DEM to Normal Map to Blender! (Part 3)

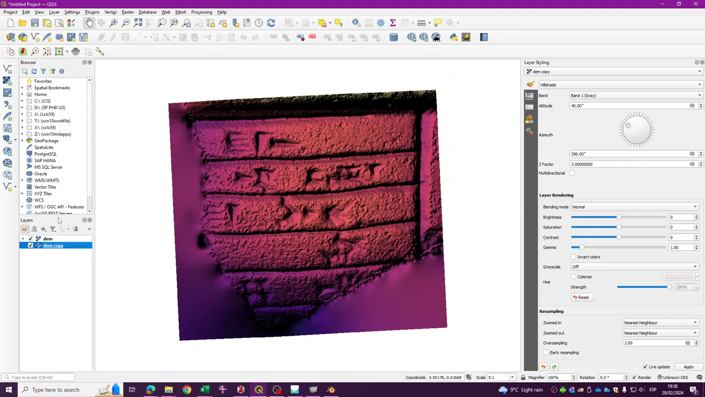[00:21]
object generated by Metashape and then import that object into QGIS and using the styling tools of GIS basically highlighting the features of the three-dimensional object so in this case by using the hillshade we can explore
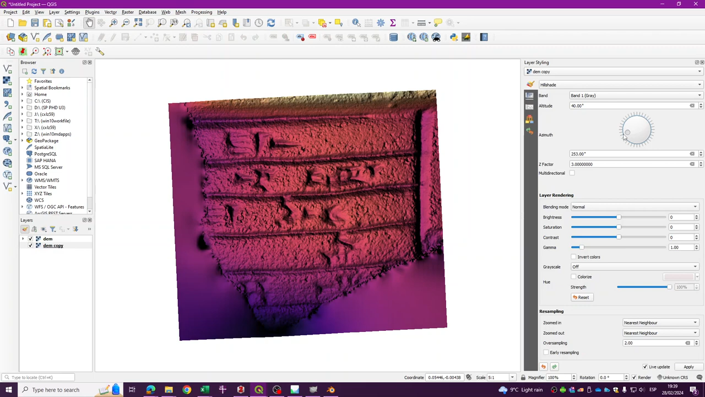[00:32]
different light sources using a different ascent so what I'm going to do now is to export this image into a rendered image using the raw pixel values of this image of the DEM and then use that information to generate a color map that we can
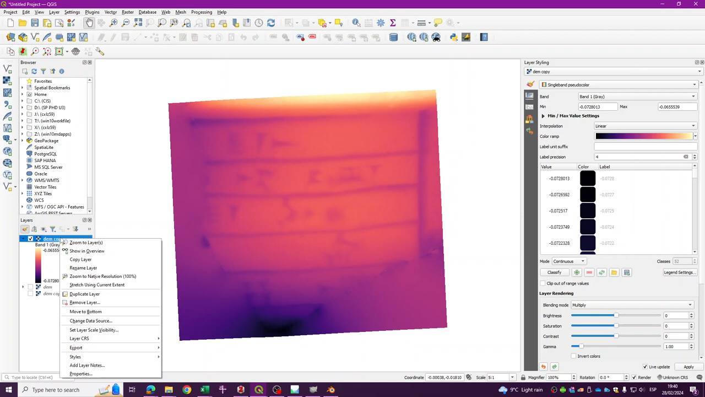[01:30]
going to change from single band pseudocolor to single band gray so just to have